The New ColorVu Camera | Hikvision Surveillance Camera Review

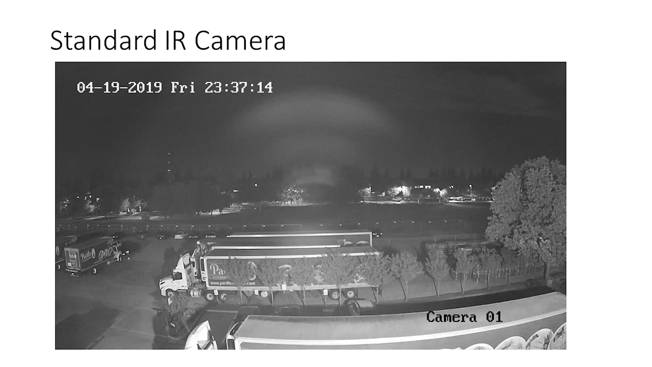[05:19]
You just, you really have no idea what's going on back there. You got an image, but now when I do the color view, look at that.